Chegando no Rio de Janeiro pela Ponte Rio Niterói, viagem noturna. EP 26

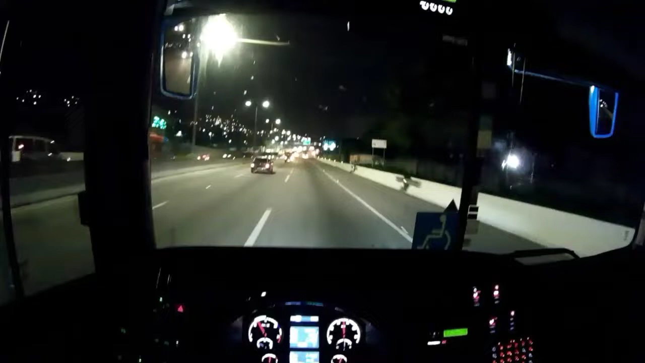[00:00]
Fala galera, beleza? Estamos aqui em mais um compromisso. Pegando aqui, pegamos um pessoal em Vitória para trazer para o Rio de Janeiro aqui para poder tentar o visto aí americano. É um bate e volta, né? E estamos aqui quase chegando. Vamos pegar a ponte agora, a ponte Rio-Niterói aqui.
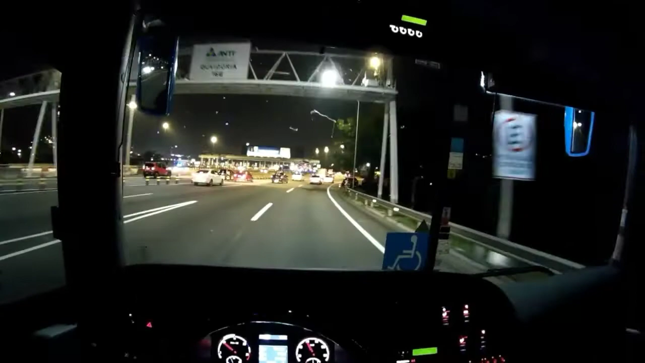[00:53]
Então eu coloquei uma câmera aqui na cabeça aqui para poder fazer essa filmagem para vocês aí. Tô passando aqui pelo pedágio, né? Mas é o lado que não cobra. E vamos começar a subir aqui. Sentido vão central aqui para depois a gente descer, ó. Antes a gente vai lá no Maitá, né? A gente vai para o consulado, né?
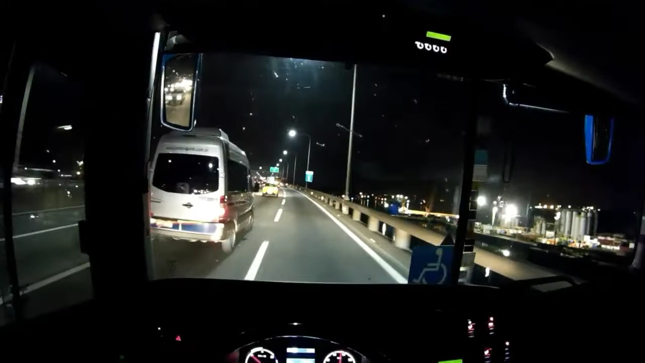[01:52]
E fica lá do ladinho da lagoa, a gente passa pelo túnel Rembolsas, logo já tá chegando. Manhãzinha, então, quase amanhecendo o dia aqui, 5h20, 5h25 da manhã. E vamos que vamos aí. Eu não sei se vamos pegar algum trânsito ali, logo que a gente passar ali nas proximidades ali da Getúlio Vargas ali.
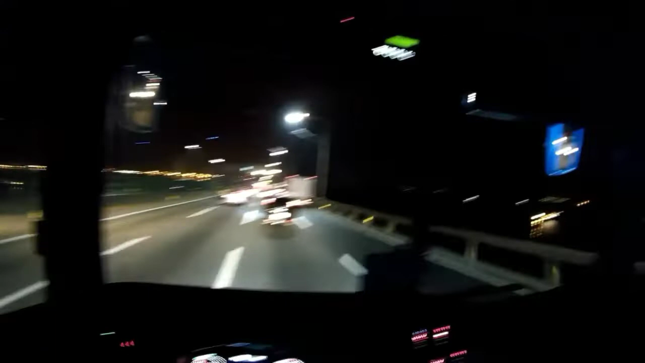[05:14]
Pra não pegar ninguém. Mas se tiver alguém no ponto cego, caso acontecer, né? Você dá uma. A pessoa acaba dando uma buzinadinha, você vê. Olha só aí, ó. O carro vai. Então, o carro do meu lado aí, ó. Vai entrar no ponto cego, ela sumiu. Vai aparecer agora na frente aí, quer ver? Ah, não, ele tava na outra faixa. Ele passou pra outra faixa. Mas ele demora, quer ver? Ele some no retrovisor ali. Daí um tempo que ele vai chegar do meu lado aqui, entendeu?
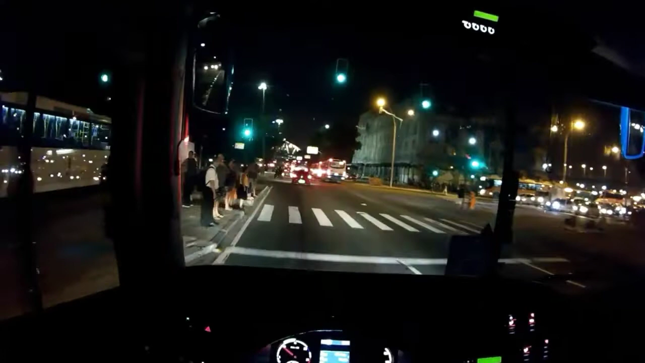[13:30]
Igual aqui, ó, na frente ali tem um. No pontilhão ali que passa a linha do trem aí, do metrô. No pontilhão ali, na lateral direita aí, você não consegue passar também não, que tem umas barras de ferro ali de sustentação ali que ela pega uma faixa e quase a metade da outra ali.
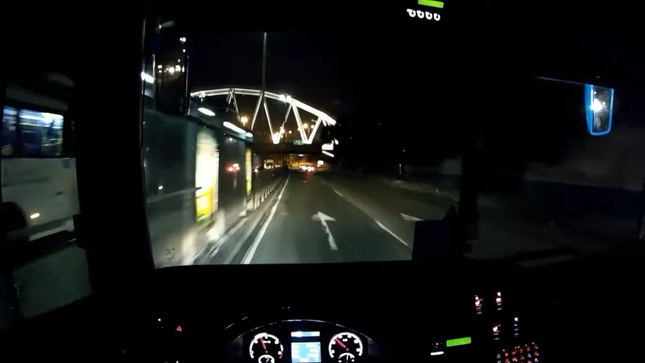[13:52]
Então a gente vem pela esquerda por isso aí, ela aí, ó, a lateral. Vou subir aqui pra pegar aqui o túnel. Vou pegar o elevado, né, que leva na boca do túnel lá. Vamos nessa. Ver como que tem viaduto baixo ali. Por isso que eu digo, não. Aí, ó, tá vendo? É baixo.
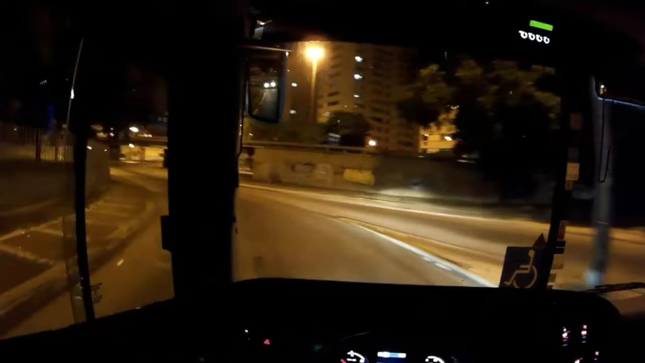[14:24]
Quem não conhece vai chegar aqui e vai parar, velho. Porque a impressão que tem é que o carro vai pegar. Esse também é. Passar por baixo desse também é a mesma coisa. Só que esses aqui são mais altos, é porque eles são compridos, aí parece que. Parece que vai pegar. Aí esses aqui passam. Passa bem tranquilo, bem, bem folgado aqui. Não sei se a imagem vai ficar boa.
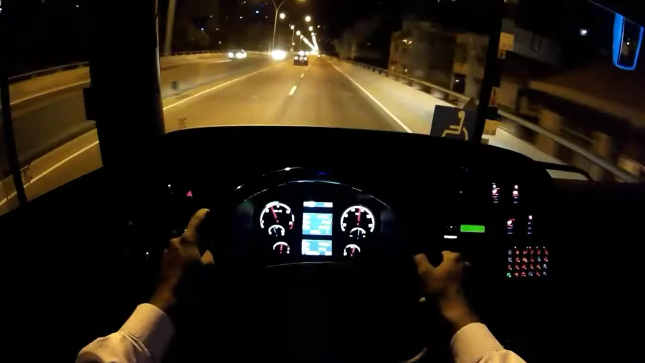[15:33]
A gente passa o primeiro, que é o menor, e nesse sentido que a gente está indo aqui. Passa o primeiro, que é o menor, e depois em seguida passa o outro. É até um pouco descendo o outro. Vocês vão ver aí na frente.
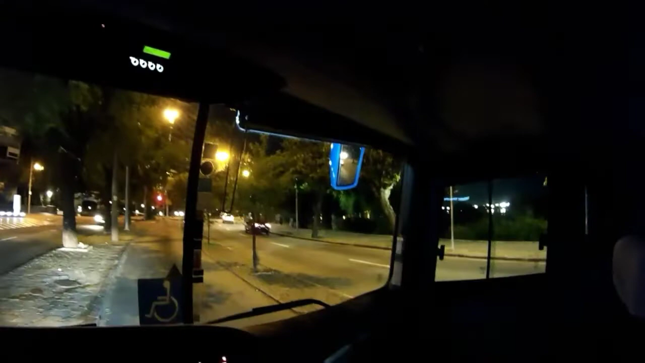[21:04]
É a continha. Aí do lado direito. Tem que atravessar aqui. Aí do lado direito aí que fica a lagoa.
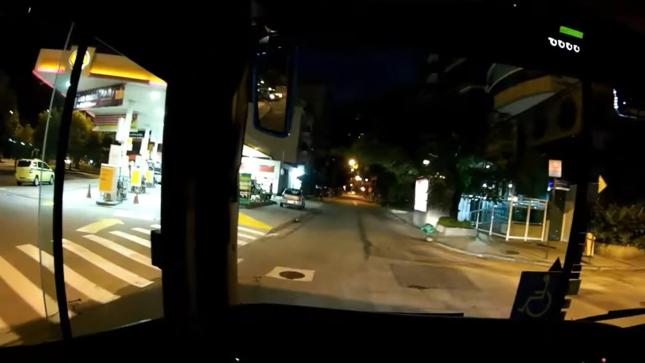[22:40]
Agora vem, pessoal, a parte pior de você andar com um ônibus desse porte aqui dentro da cidade. Principalmente onde tem muita árvore aqui. Tem muita árvore igual aqui nessa rua aqui, ó.
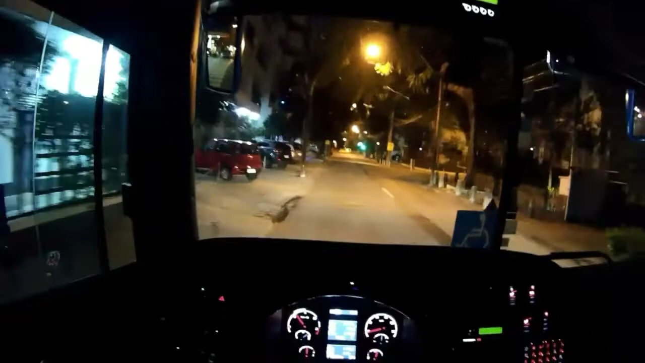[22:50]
O que acontece? São duas faixas e você tem que estar desviando de árvores,
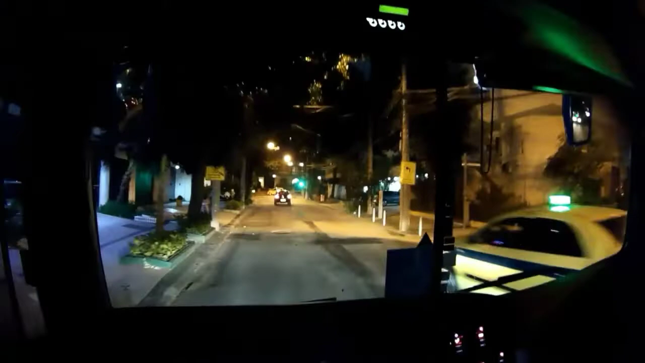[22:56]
das árvores, né? E algumas pessoas que estão aí de automóvel não entendem isso. Aí começam a buzinar, né? Você tem que manter a calma aí para não poder não estar imprensando eles e nem arrastando o carro aí nas árvores.
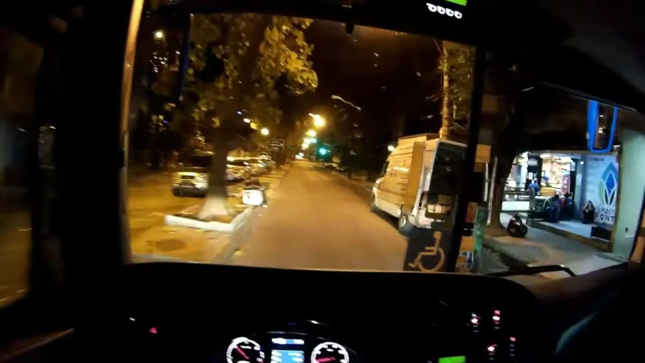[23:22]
Algumas empresas até colocam aí no para-choque traseiro ali, ou na tampa traseira do carro, né? Coloca ali adesivo, né? Desviando de árvores.